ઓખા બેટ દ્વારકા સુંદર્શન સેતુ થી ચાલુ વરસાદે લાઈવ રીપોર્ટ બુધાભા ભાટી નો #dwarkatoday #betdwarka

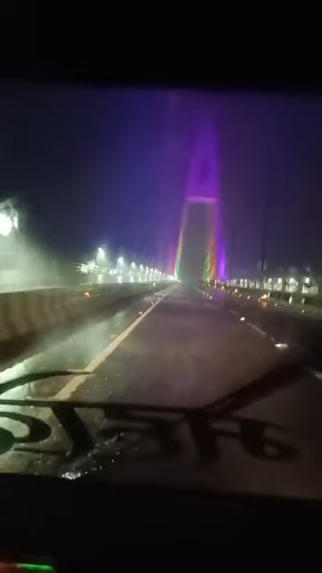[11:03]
તંત્ર સાંભળતું ન હોય અથવા જે કાંઈ હોય તે પરિસ્થિતિનો ખ્યાલ પડે, એટલા માટે થઈને ચાલુ વરસાદમાં
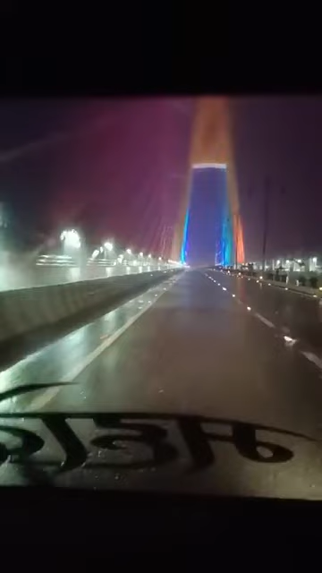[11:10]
ઓટો રિક્ષા લઈને અમે અત્યારે નીકળ્યા છીએ કે આપણે ખબર પડે કે શું પરિસ્થિતિ છે મિત્રો. એટલે જોડાયેલા રહ્યો અને ખૂબ શેર કરો મિત્રો. આ સુદર્શન સેતુનો એક પિલરમાં આપણે પસાર થઈ ગયા, બીજો પિલર છે, બીજો પિલરની સુંદર મજાની જે
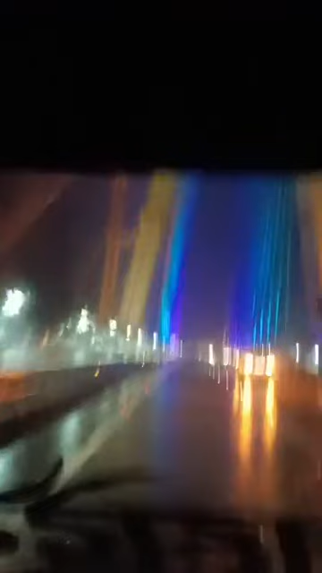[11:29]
લાઇટિંગ અત્યારે દ્વારકા ટુડે લાઈવના માધ્યમથી આપ જોઈ રહ્યા છો. થોડીક અત્યારે વરસાદના છાંટા પાણી આવે છે, છતાં પણ હું તમને બતાવવાના પૂરેપૂરા પ્રયત્ન કરું છું.
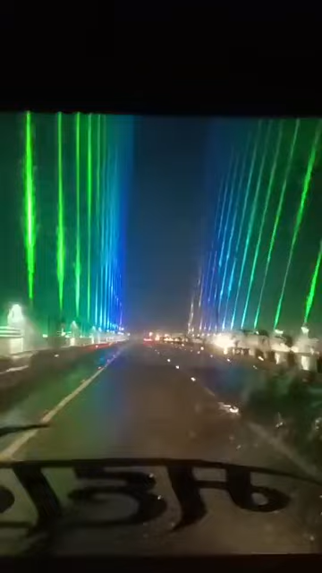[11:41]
ખૂબ સુંદર મજાના દ્રશ્યો છે મિત્રો. વરસાદ ભૂકા કાઢી રહ્યો છે, આપ જોઈ શકો છો વરસાદ. એક તો પવન બહુ છે, અત્યાર સુધીનો જે વરસાદ હતો એમાં પવન નહોતો, પણ હવે આજથી પવન વધારે ચાલુ થયો છે વરસાદ સાથે સાથે. એટલે એ બાબત એક ચિંતાજનક છે,